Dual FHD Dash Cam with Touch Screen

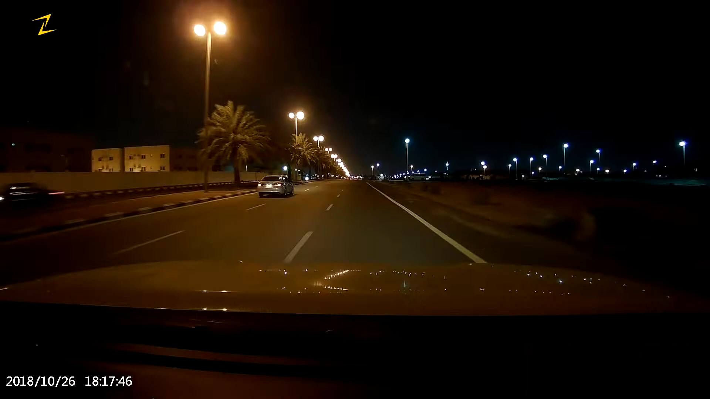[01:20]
The dashcam has a supposedly good night vision. It is bright enough to see clearly far objects. The colors are realistic as well. And here is the corresponding footage from the rear dashcam. The amount of details that it provides is okay.